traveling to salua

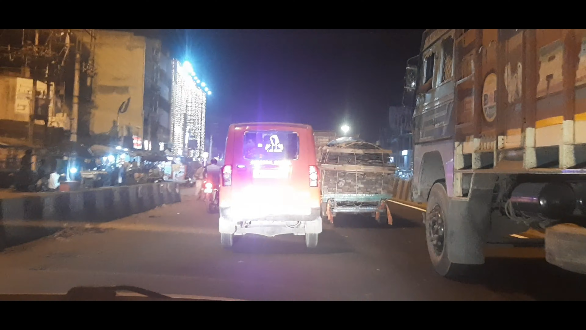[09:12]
यो चाहिँ कुन चाहिँ जग्गा रहेछ यो चाहिँ तपाईँहरूको
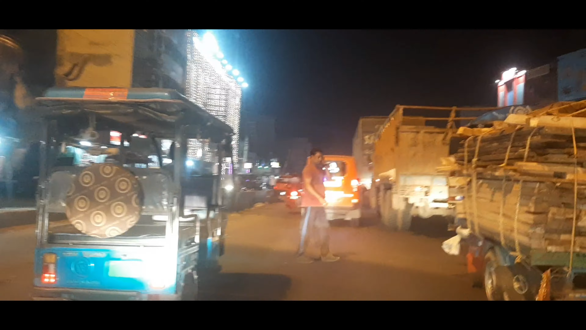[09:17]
फरक कालिया चक रहेछ हो तर फरक अब हामी आइपुग्नु आँटेँ है
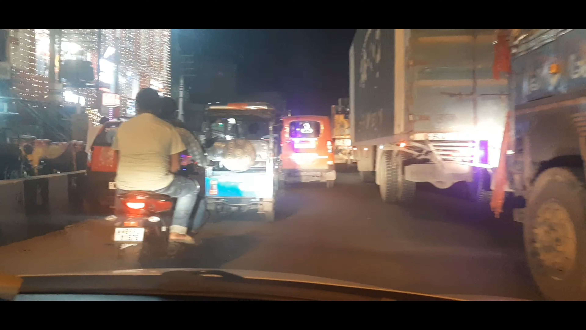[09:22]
कलकत्ता पुग्नु बिहानै निस्केको भए चाहिँ हामी बेलुका पुगिसक्थ्यौँ बुझिस् 5 बजीतिर पुग्ने रहेछ हामी त बुझ्यौँ के 5 बजीतिर जाम हेर्नुहोस् गाइज यस्तो जाम छ कि त्यो त राति पुऱ्याउँछ
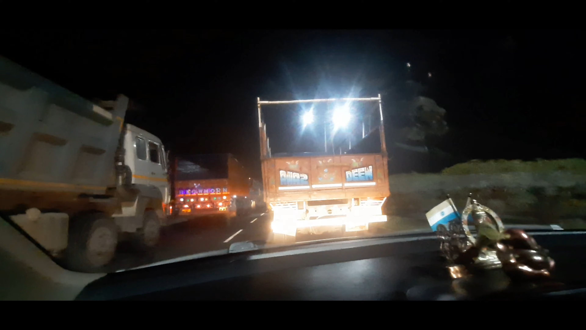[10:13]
प्रचुर जामा छ, प्रचुर जामा छ, नगाइजाएर
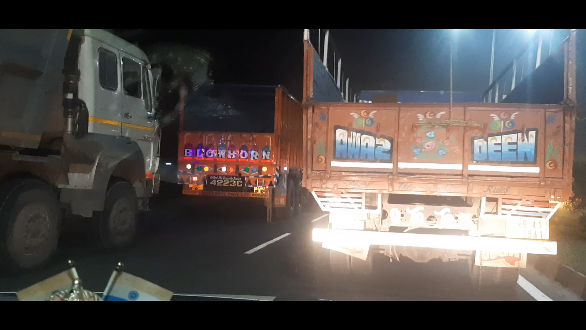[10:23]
जस्तो टोलबाट निस्क्यो त्यस्तै जाम भइसक्यो, खोल्यो पनि जाम, तर लामो त जामै जाम छ होला मलाई यस्तो लाग्दैछ, लामो जाम छ।
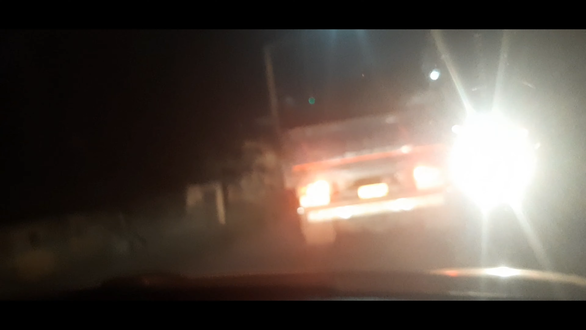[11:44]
गाडी अलिक धोँचो छ कि, बिस्तारिक झगडा चलाउनु छ गड्डागुड्डीतिर हो।
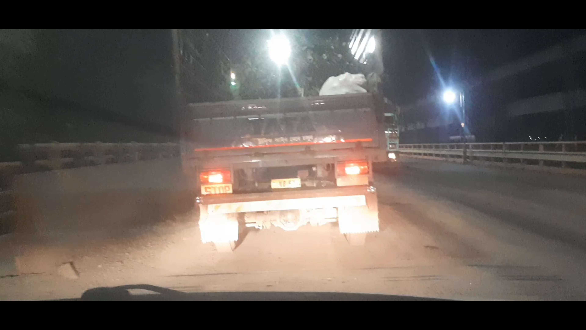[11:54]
बल्ल फरक्का ब्रिज आइपुगे, आमामामा फेकाइस हामी त जामबाट निस्क्यो तर उताबाट जानेहरूको चाहिँ जाम हेर्नुहोस् यहाँ कति जाम रहेछ हो,
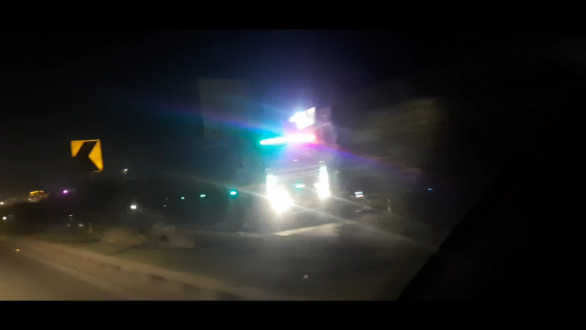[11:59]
आमामामामा हेर्नुहोस् जाम हेर्नुहोस् लु यिनीहरूको लामो लाइन, हामी त जामबाट निस्के।
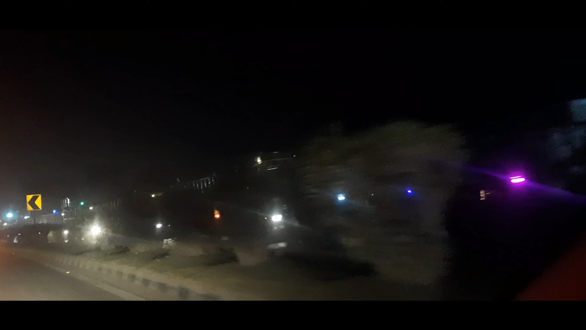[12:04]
सो गाइज अब चाहिँ नम्बर 5 टोल, 5 नम्बर टोल आयो,
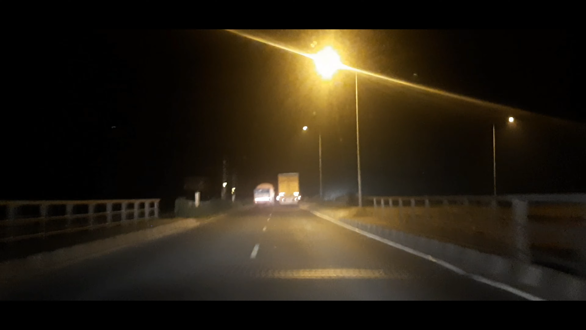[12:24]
फेरि आयो टोल, यो हो टोल नम्बर 6।
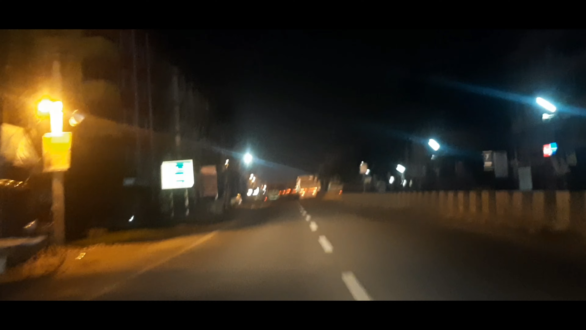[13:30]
फेरि जाम रहेछ हो, खै कहाँ छ उतापट्टि